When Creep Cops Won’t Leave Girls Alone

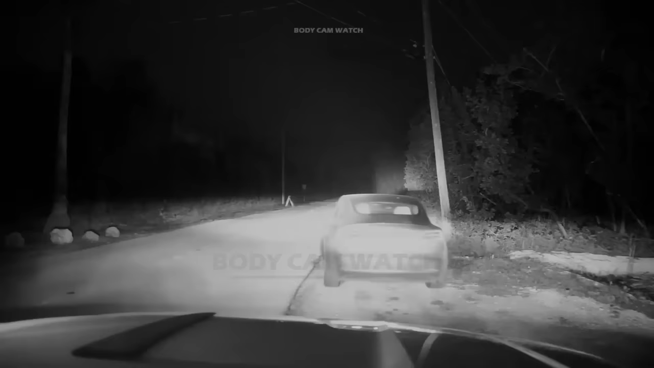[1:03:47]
A lookout was issued for her vehicle, and when officers attempted to pull her over, she accelerated away.
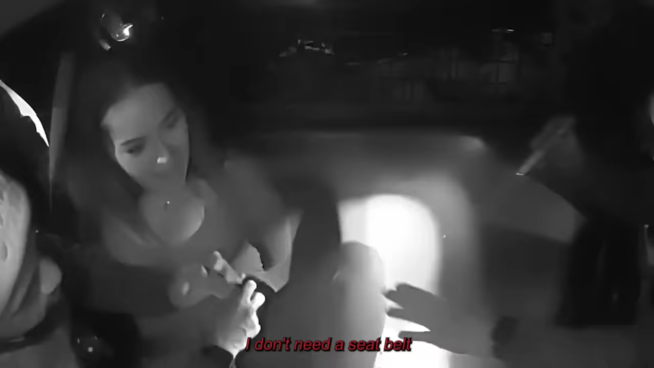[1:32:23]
I don't need a seatbelt. Yes, you do.
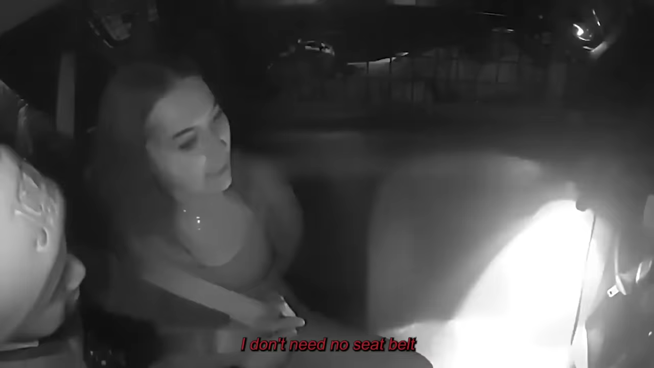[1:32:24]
I don't need no seatbelt. Get you... off of me! Stop kicking! No! Get off of me!
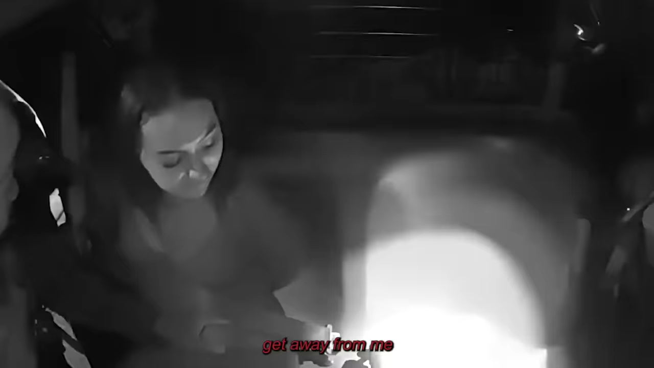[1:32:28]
Get away from me!
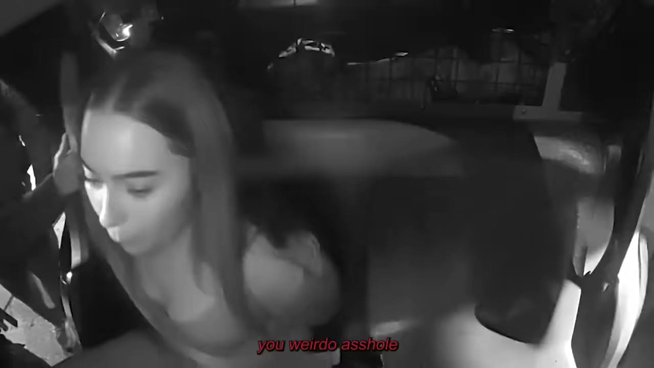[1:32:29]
You weirdo asshole! And you too! You little short ass!
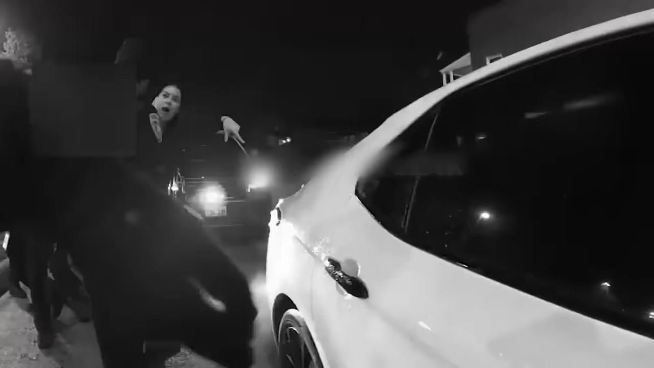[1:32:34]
Had she behaved more courteously, the situation might have ended with just a ticket.
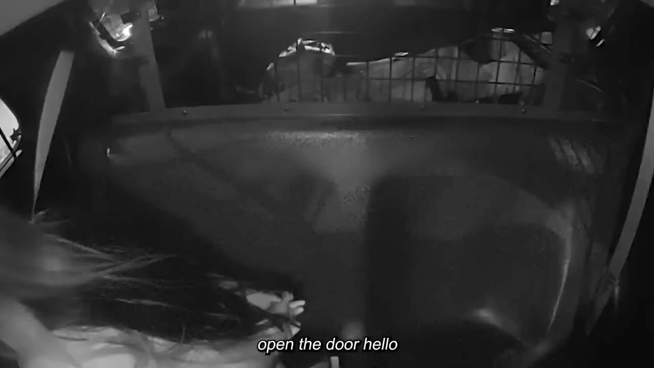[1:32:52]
Open the door! Hello! Open the door! Open the door! So when I get out of jail, I can have my phone? Can you do that? Can you do that one thing for me? Can you? Can you? Okay, so go before she pull off. Before she... Can you do that one thing, please?
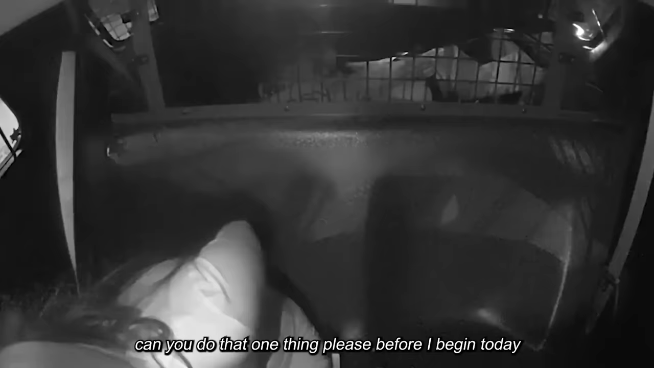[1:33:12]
Can you do that? So go, I don't want to hear nothing from you. Can you do that one thing for me? And my cuffs is too tight. I don't give a what you gotta say. I don't give a Can you do what I gotta say?
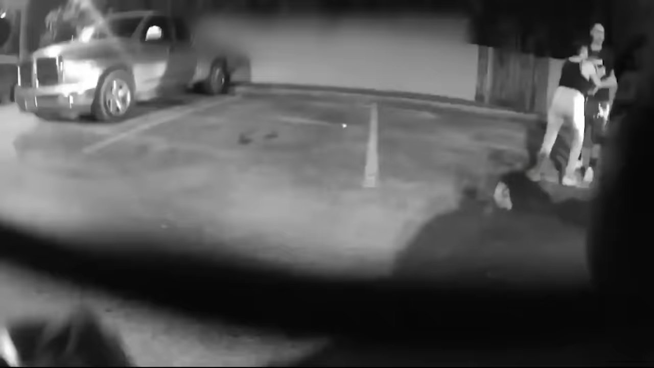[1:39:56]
He continued to resist the officer's attempts to get him to sit in the patrol car,
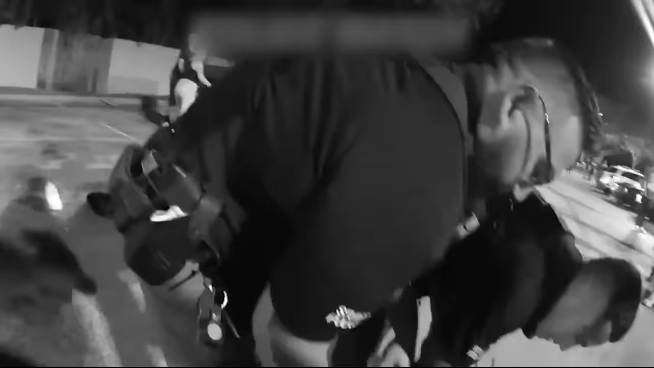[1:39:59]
all the while persistently asking for his mother to be with him until the officers took further action. She's coming.